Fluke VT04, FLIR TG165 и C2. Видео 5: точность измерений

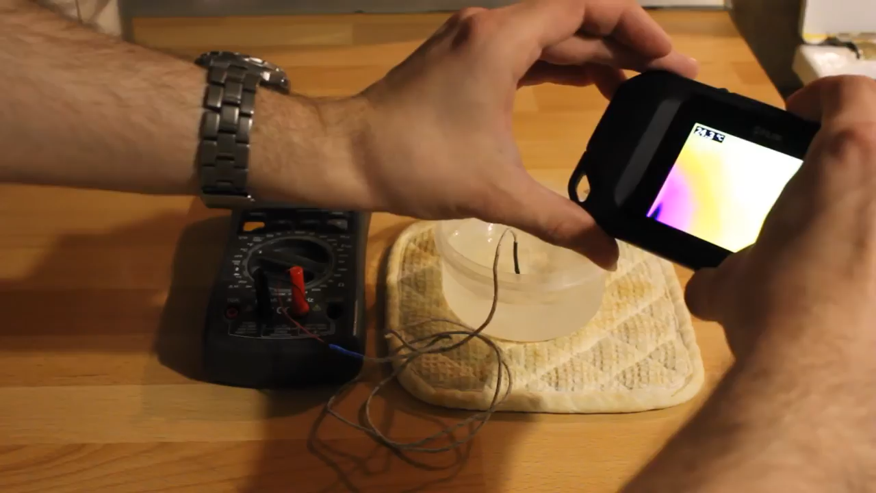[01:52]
вот показывает 24 с копейками, ну, даже тоже вот в районе 24, в общем, на мой взгляд, это больше похоже на правду.
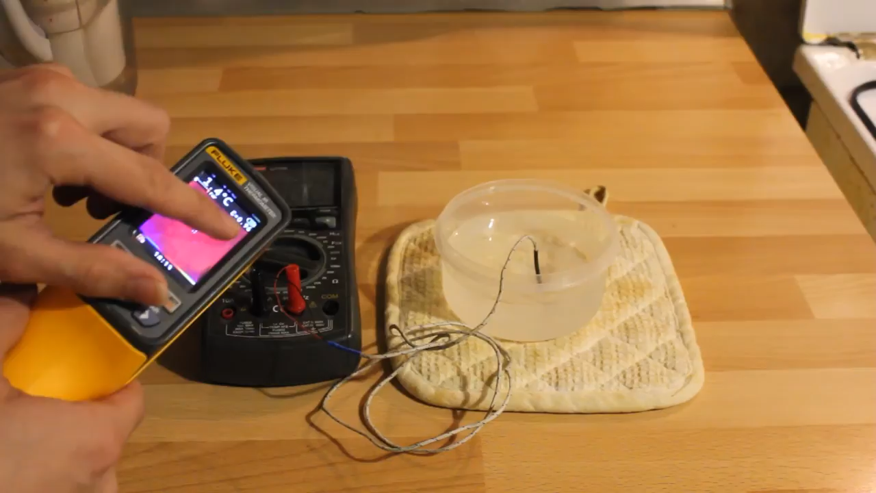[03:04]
Всё, правильно. Теперь возьму TG-165, опять-таки направляем в эту же область.
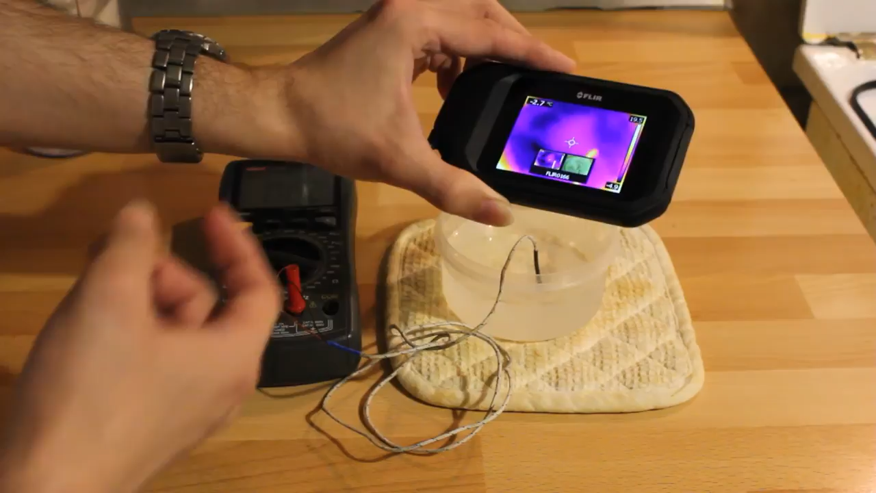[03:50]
минус 2 с лишним градуса. То есть как-то у них сильно расходятся показания. Если помните, у TG-165 на столешнице показания были чуть ниже, а здесь, получается, у него чуть выше.
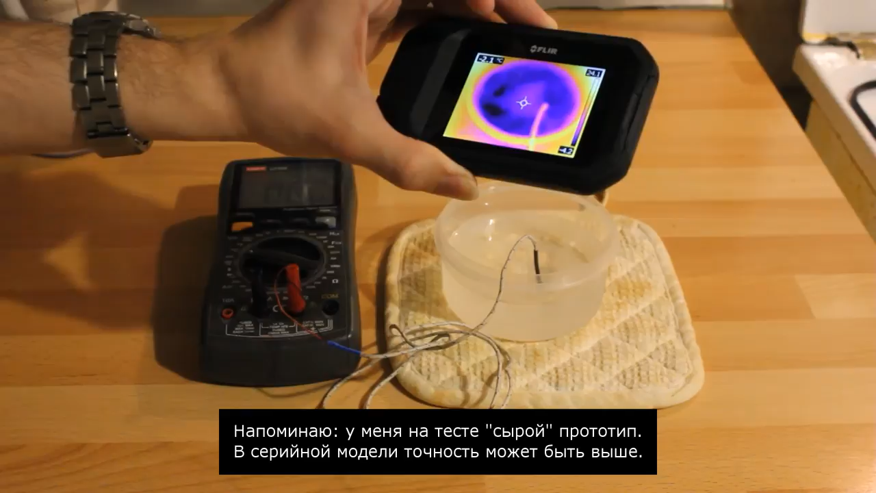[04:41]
Видимо, он, конечно, как-то, по крайней мере, при низких температурах занижает, при высоких может немного завышать.